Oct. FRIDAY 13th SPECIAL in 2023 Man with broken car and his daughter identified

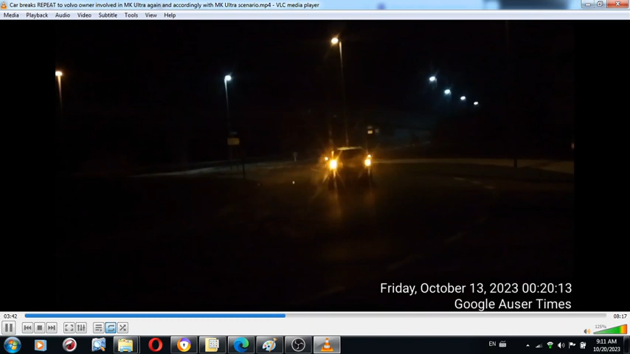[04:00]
Parked just like you see, it's a Volvo with a system that allows one to even move the car away from the road. That's what actually triggered the attention from the police officer who was with me, hiking. Actually, that used me for hiking. And so I go to see if I can help him out, move the vehicle. It won't happen,